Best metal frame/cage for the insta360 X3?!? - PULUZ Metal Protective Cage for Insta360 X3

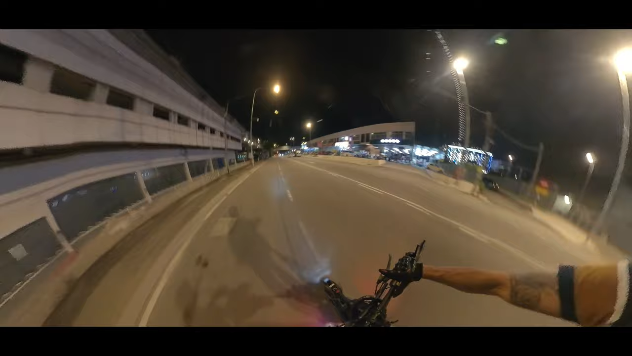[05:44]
Though it isn't the perfect shot, I would say that this is still usable for me. However, you can see that these multiple sources of light are actually causing this artifacts to show up on the video.